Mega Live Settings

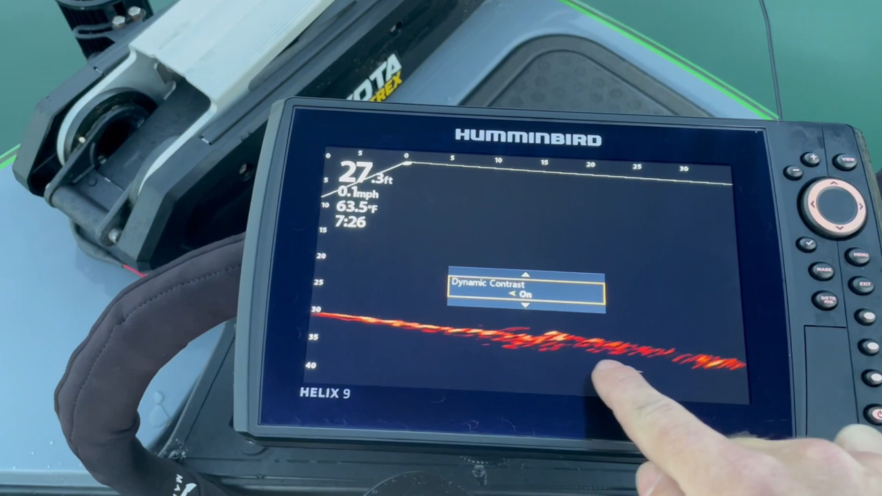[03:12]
On screen: depth 27.3 ft, water 63.5°F, speed 0.1 mph
that you lose a lot in here so i want a little bit of that sharper edge so i'm going to go ahead and leave that dynamic contrast dynamic contrast on next one your forward range i set it to 35 from the first fishing trip out there it seems like
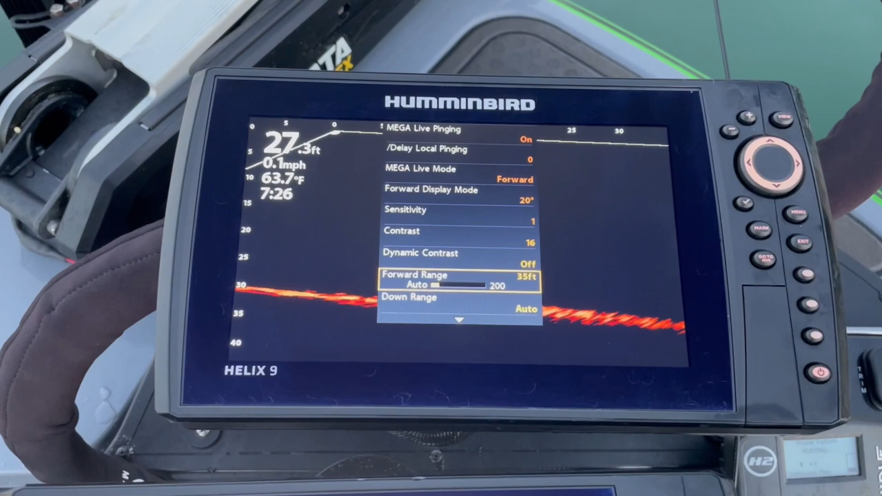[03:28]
On screen: depth 27.3 ft, water 63.7°F, speed 0.1 mph
it's extremely effective from 55 and under but i'm going to be fishing close to the bank and under some docks today so i just set it at 35 for now
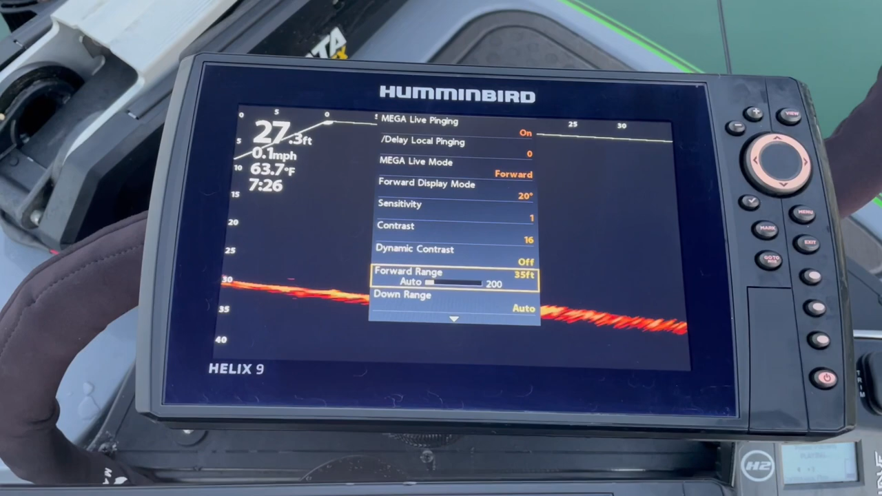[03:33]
On screen: depth 27.3 ft, water 63.7°F, speed 0.1 mph
your downrange this is just going to depend on what kind of depth you're in i'm currently sitting in 27 feet of water so i could technically
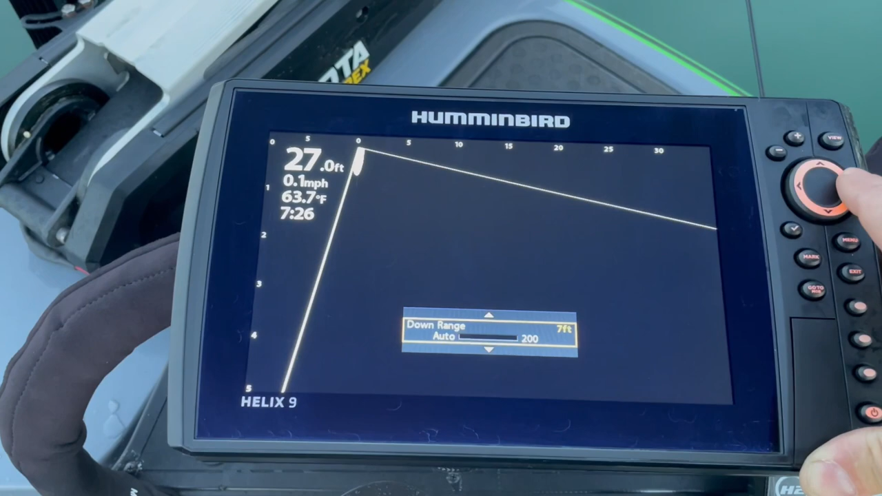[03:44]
On screen: depth 27.0 ft, water 63.7°F, speed 0.1 mph
set this for let's say 30 feet of water i
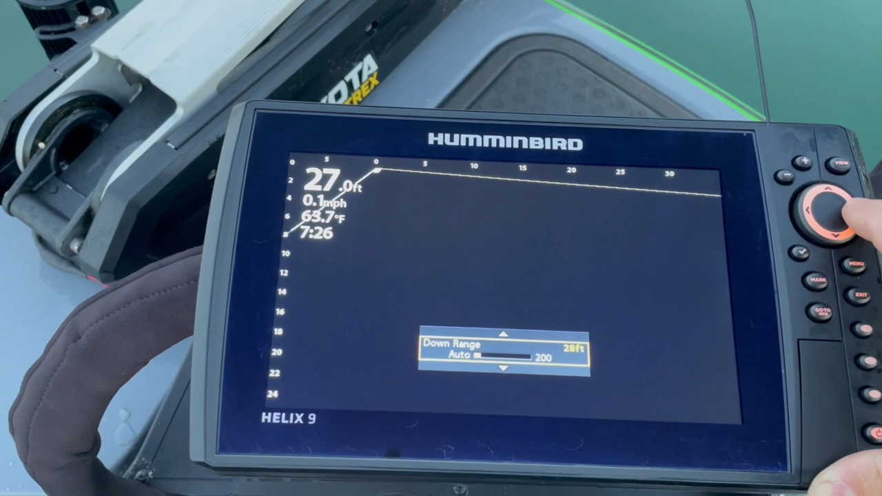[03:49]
On screen: depth 27.0 ft, water 63.7°F, speed 0.1 mph
want to see that bottom come up there it is right there so i'm actually going to go a little bit past that
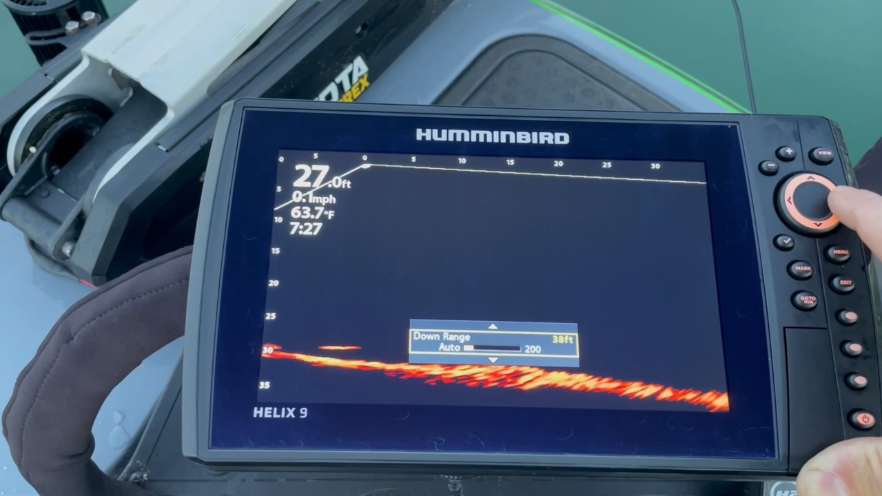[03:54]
On screen: depth 27.0 ft, water 63.7°F, speed 0.1 mph
and still want a good field of view so we're going to leave it right there at 40
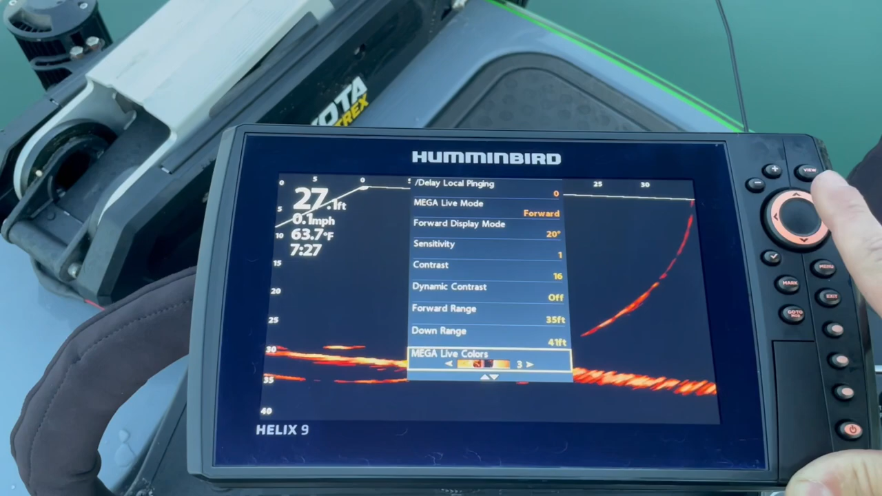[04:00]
On screen: depth 27.1 ft, water 63.7°F, speed 0.1 mph
and then you got all kinds of color options this comes set
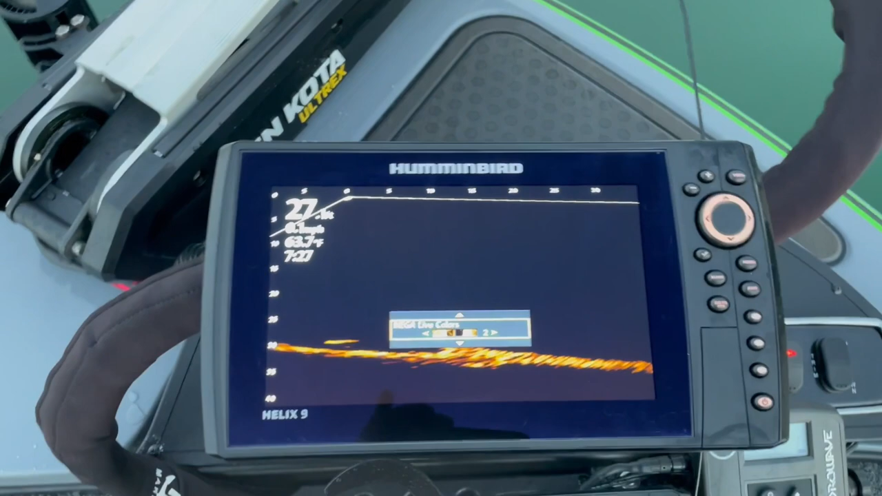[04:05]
on number two i'm going to go ahead and probably run it on three but you can see here's kind of a yellow
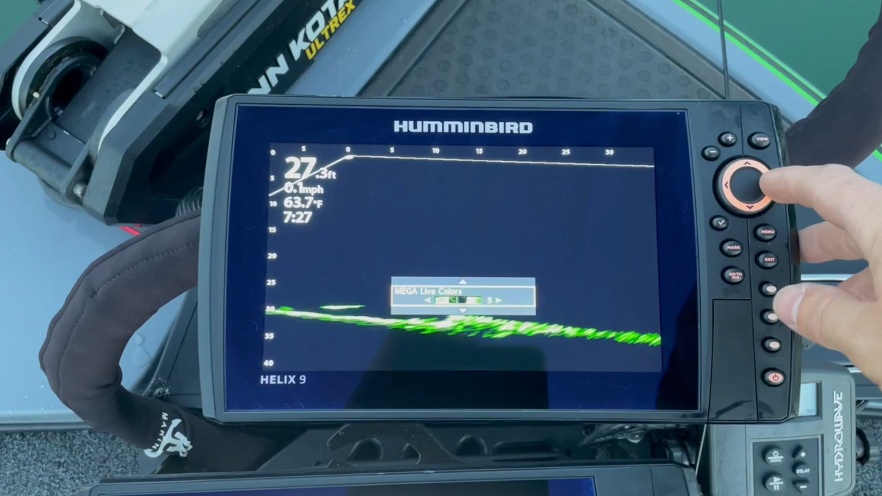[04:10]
On screen: depth 27.3 ft, water 63.7°F
a green black and white blown or this is a negative or reverse
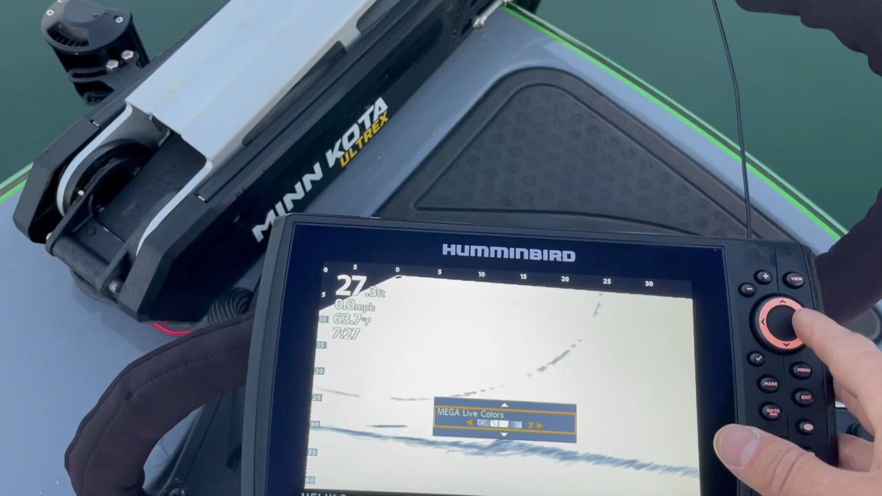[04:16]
On screen: speed 0.0 mph
a green again a blue
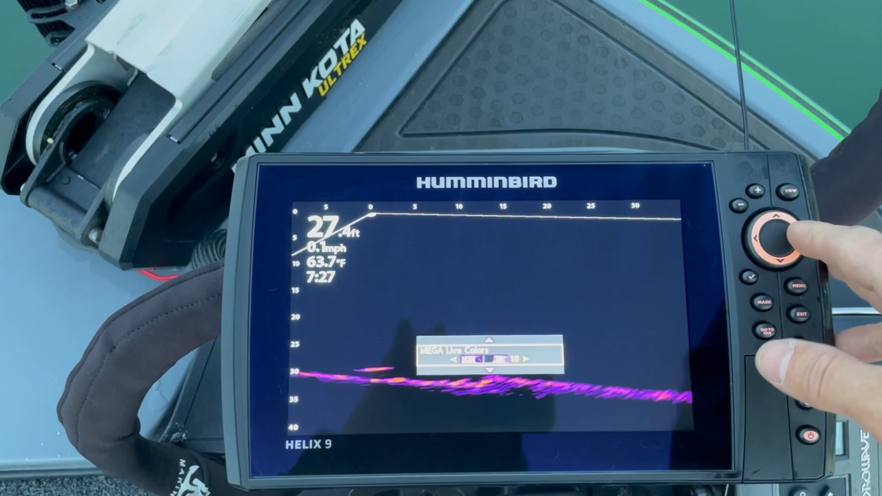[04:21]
On screen: water 63.7°F, speed 0.1 mph
purple with a little bit of yellow again this looks like a kind of yellow greenish
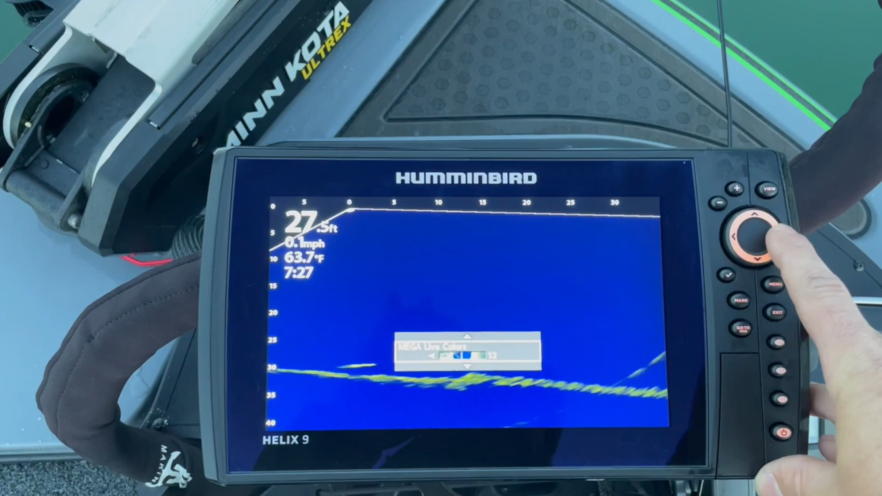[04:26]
On screen: water 63.7°F
got the blue background on that same and that's number 12 so i'm going to go ahead and
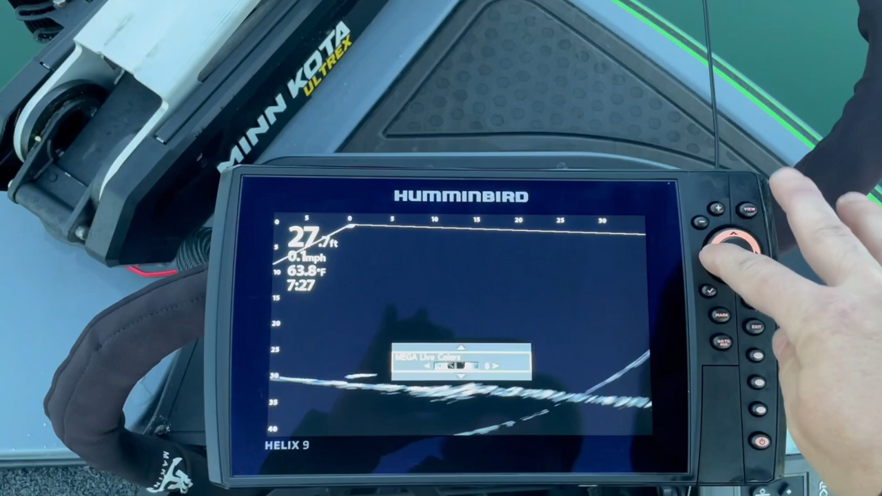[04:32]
On screen: water 63.8°F
drop that all the way back down there's number one which is purple i'm going to leave it on number three for now and
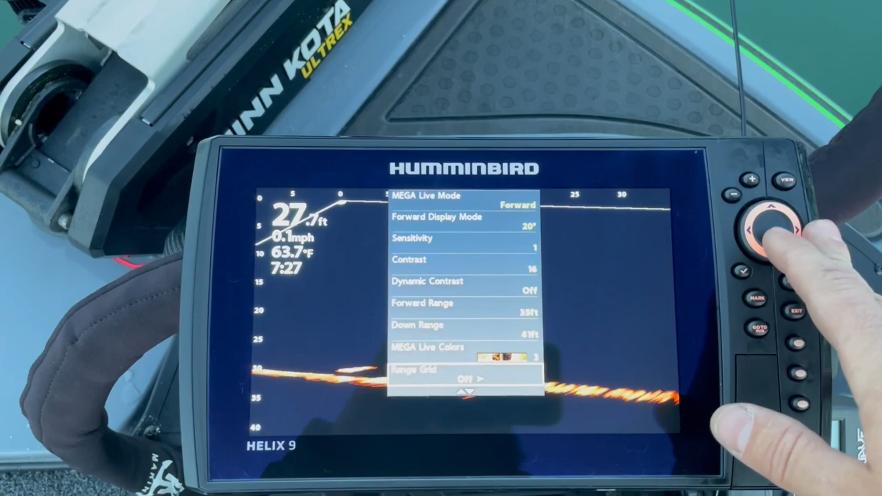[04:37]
On screen: water 63.7°F, speed 0.1 mph
then the range grid i kind of like the idea of turning that on it's pretty straightforward it gives you all
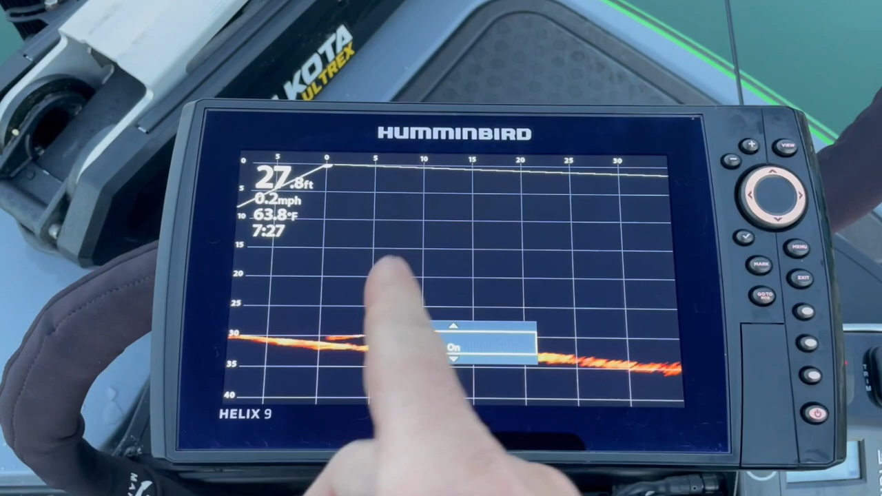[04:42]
On screen: depth 27.8 ft, water 63.8°F, speed 0.2 mph
your lines so you know how far out whatever it is you're looking at is and then the last one
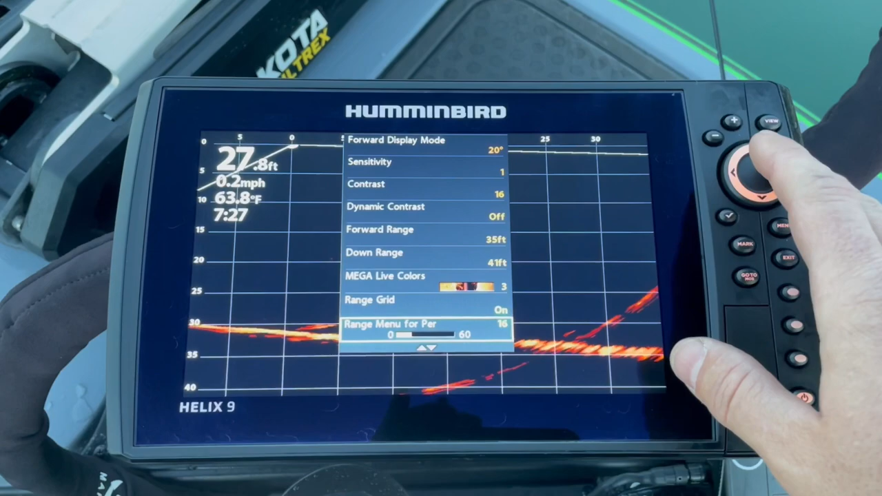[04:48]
On screen: depth 27.8 ft, water 63.8°F, speed 0.2 mph
how far do you want those set at range menu for par
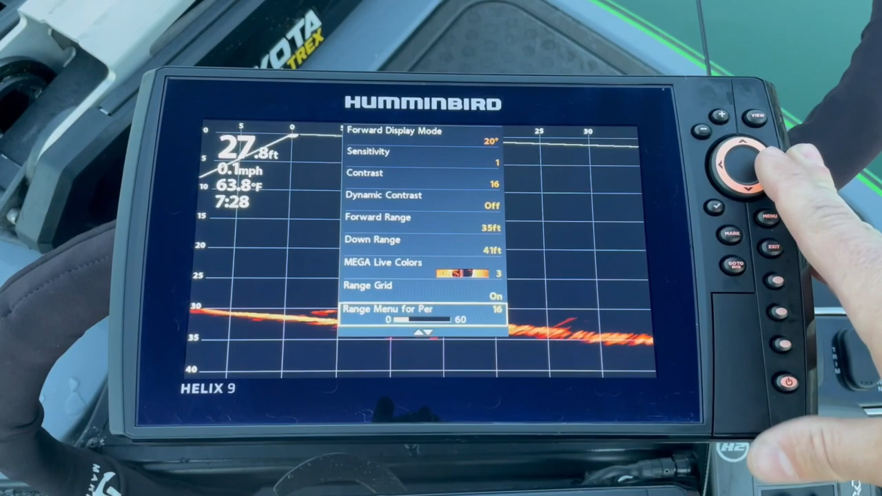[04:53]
On screen: depth 27.8 ft, water 63.8°F
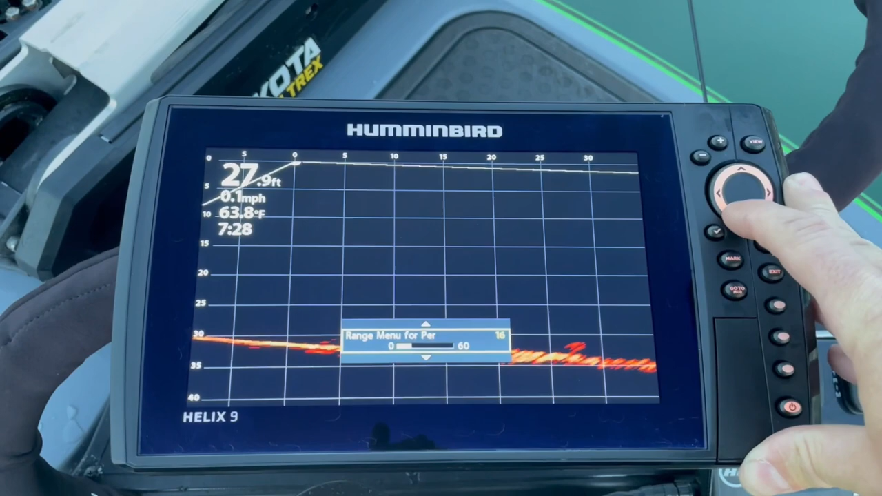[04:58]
On screen: depth 27.9 ft, water 63.8°F
16 and then the multi-beam super user menu we will dabble in that a little bit